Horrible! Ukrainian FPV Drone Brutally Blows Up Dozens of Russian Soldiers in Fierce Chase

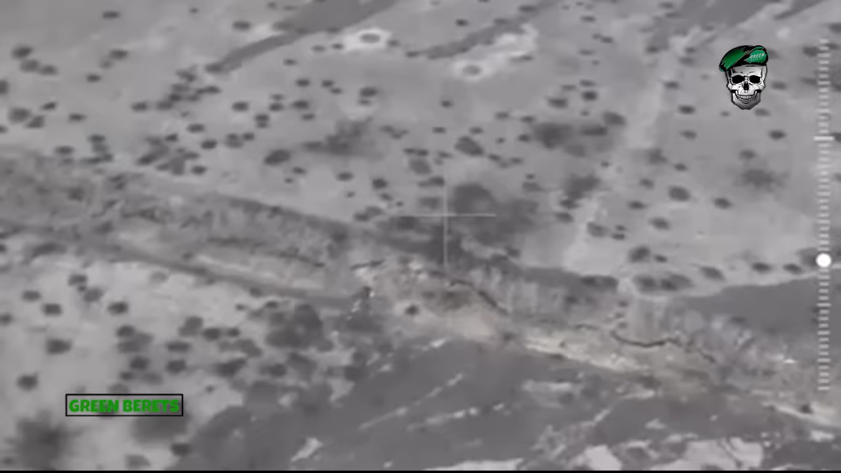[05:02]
the positions attacked were so badly damaged that they were of little use to the Russian troops.